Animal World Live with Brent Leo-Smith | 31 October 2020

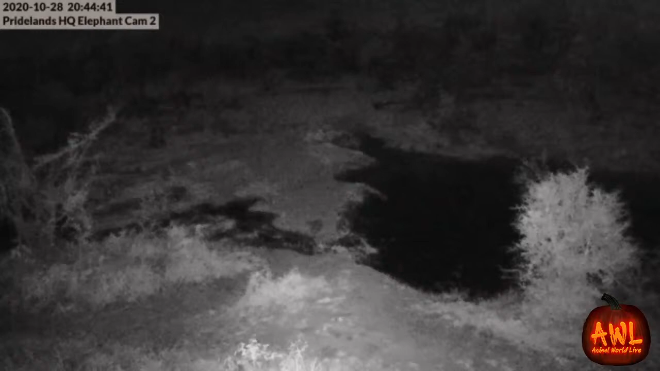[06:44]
Mm-hmm. Ah, I can't. Can you see? Oh. Yep. There we go.
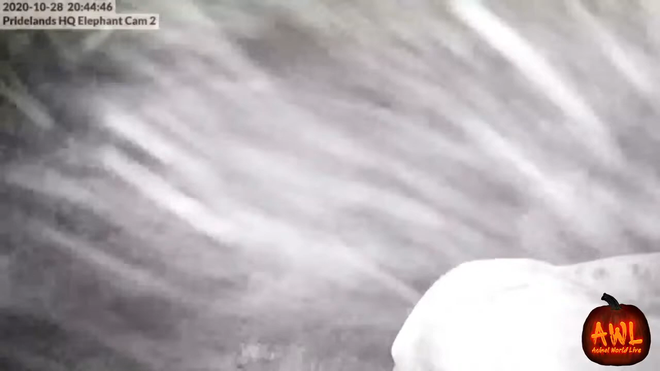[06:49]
It's a good thing He didn't bump the branch.
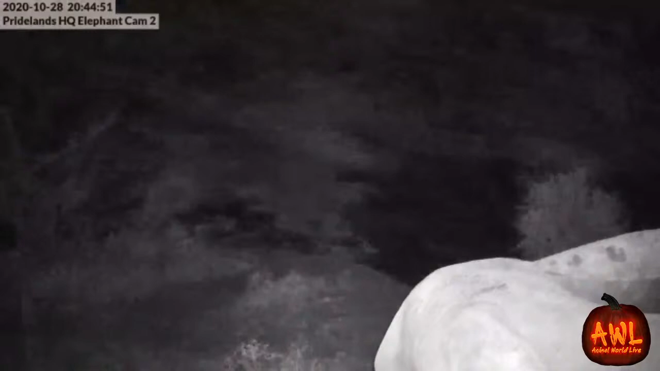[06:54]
And look at all that dust coming off him. Might be kicking the ground.
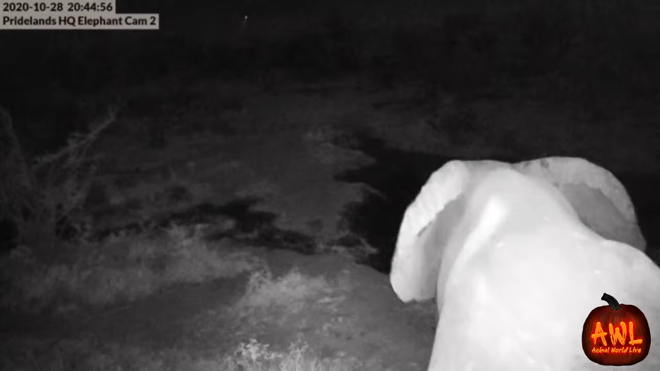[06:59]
Another one of the bulls. We've definitely been seeing less breeding herds now that it's rained. They've spread out quite a bit. So, but the Ellie bulls are still being around in plethora. Thank you, Alicia.
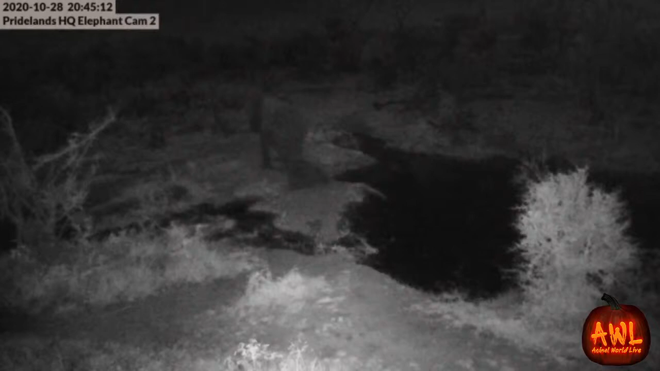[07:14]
Amazing. Just melts into the darkness. Oh, he's reversing. Must be fighting with another one. Yes, there we go. Not often pushing each other about.
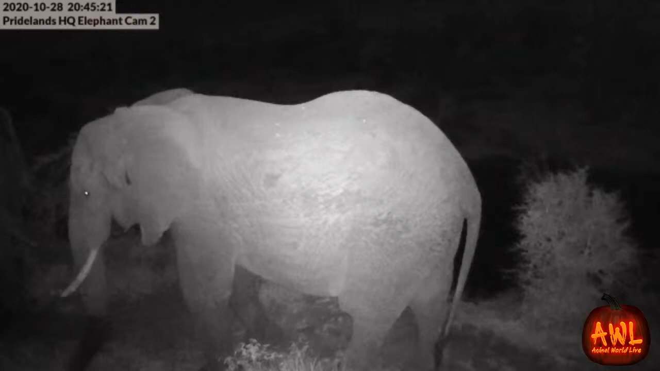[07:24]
Some nice jovial playing by the Ellie bulls. Now, of course, as much as it is playing, it does sort of set the standard for social hierarchy when they do get older and come into must. And so very, very, very important to know how strong the opposition is. Just don't push into the camera. That's all we ask. That's the one thing, yeah. So obviously we've got to be very careful with the where we place cameras on pride lands just because of the amount of elephants that are here.
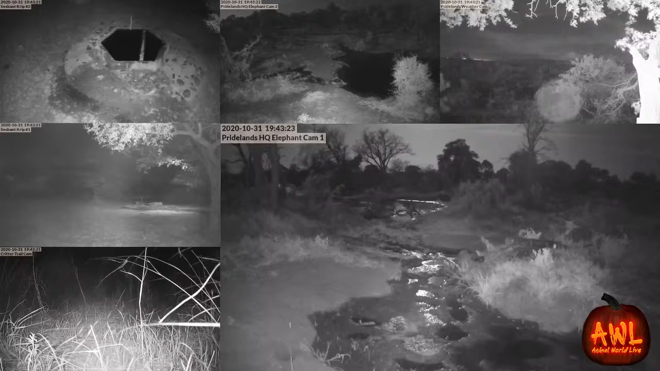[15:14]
and Franklin. And it is on the hangout, bottom left hand corner. There is Criticam. Okay, so yes. Well, Boskamp, it looks up though. Boskamp's above. Oh no, it's Seskamp too. Yeah, so Boskamp is down. We do need to go up there and do some maintenance on it. So it's substituting for Boskamp on the hangout.